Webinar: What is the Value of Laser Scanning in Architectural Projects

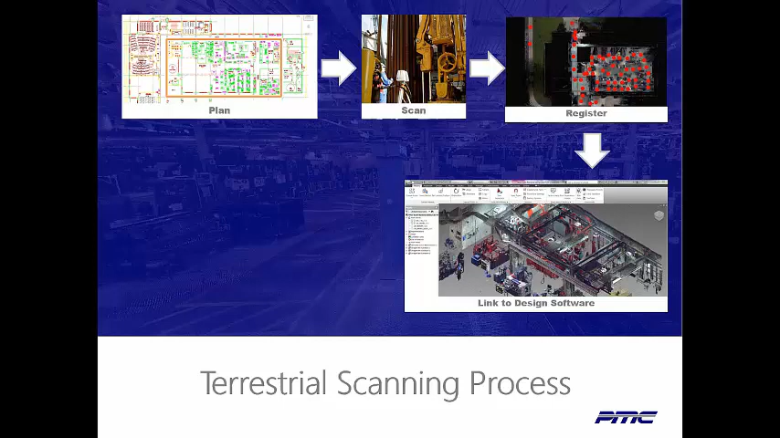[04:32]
Once we have the point cloud, or the result of multiple scans, that's when we start working on the scans, either in Navisworks, Revit, AutoCAD. Almost any product will let us work with them.
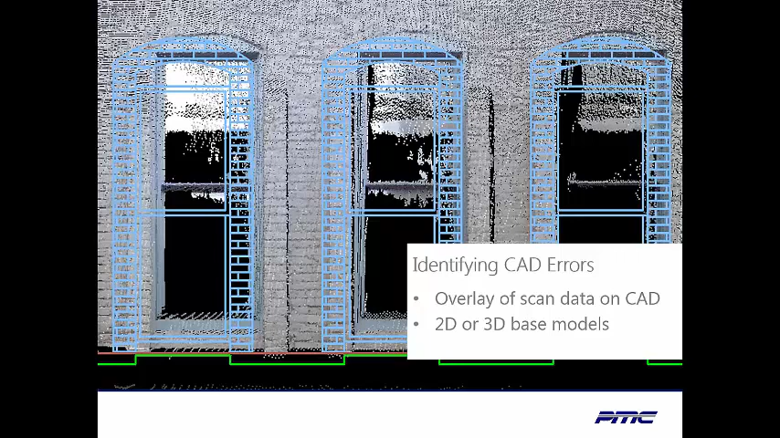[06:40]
Because not only are they not in the right locations, they're also not the right size as to what's actually there. So we can display point clouds in a lot of different formats. What we're seeing here, even though it looks like a heat map, it's actually a deviation map of the laser scan data from the floor. It may look like smooth colors. It's not. Each individual point is color coded based on its elevation relative to a nominal zero elevation.
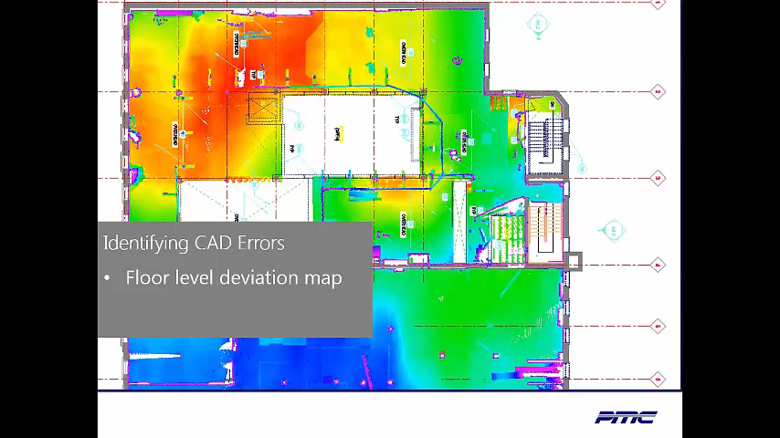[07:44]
That's pretty unique to this building. We seldom see that type of deviation until we get into the really old buildings. However, you know, very important because this whole floor needs to be restructured. This can help predict how much that's going to cost ahead of time. So another thing that scanning really facilitates for us is really unique views of the entire building. So what we're looking at here is actually a cross section taken right through the middle of the building that we scanned. And again, we're looking at the scan data combined with a little bit of CAD data.
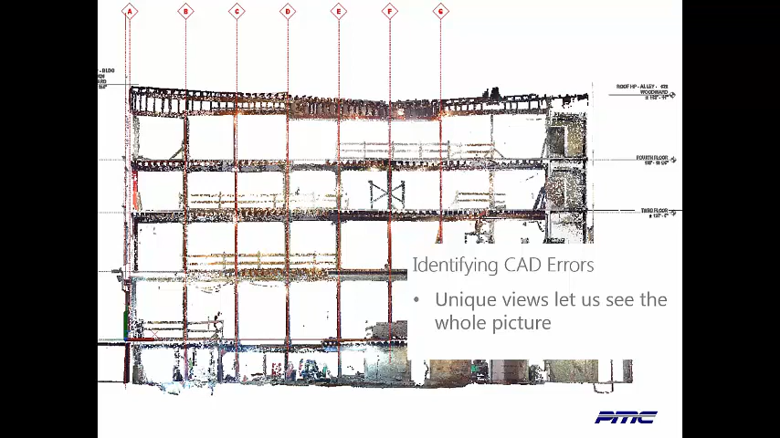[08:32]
We can also get correct elevations from floor to floor, something that's pretty difficult to do with any kind of traditional measuring, short of hiring a full-on surveyor to come out and shoot each floor. We also see the really complex and damaged framing involved in the roof.